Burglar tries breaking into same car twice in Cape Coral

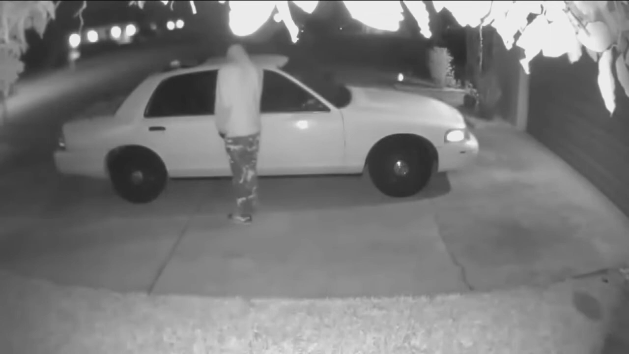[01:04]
I saw the same guy, what looked like the same guy. He used a flashlight to look in the back seat and the front seat.
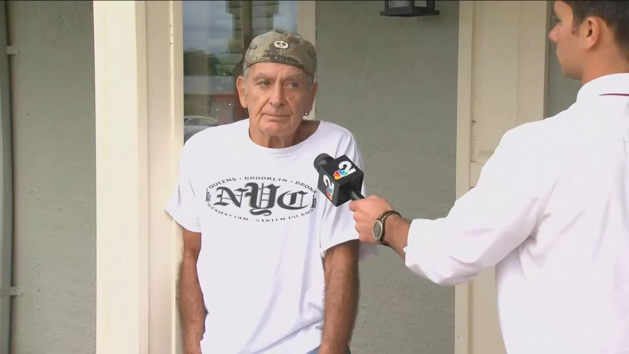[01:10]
I didn't think they'd have him big enough to come back in a couple of days.
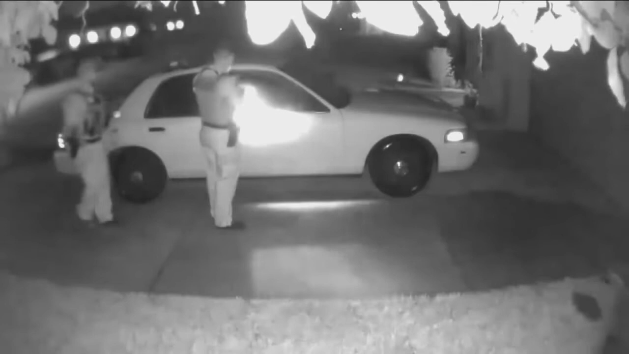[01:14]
Bolin called Cape Coral police again to investigate the second burglary attempt. He believes the burglar was looking for weapons because he drives this old police cruiser.